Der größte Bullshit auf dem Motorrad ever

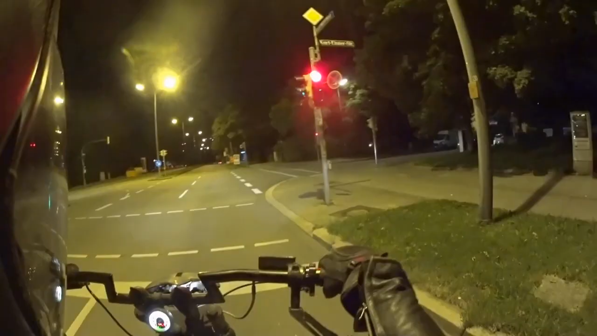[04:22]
Eine Welt bliecht zusammen. Aber jetzt, jetzt ne Gelb. Jetzt ne Gelb. Jetzt muss man Zeit fahren. Oh, nicht zu schnell, nicht zu schnell. Fußgänger haben schon rot. Achtung. Ne, doch nicht. Na. Na. Jawoll.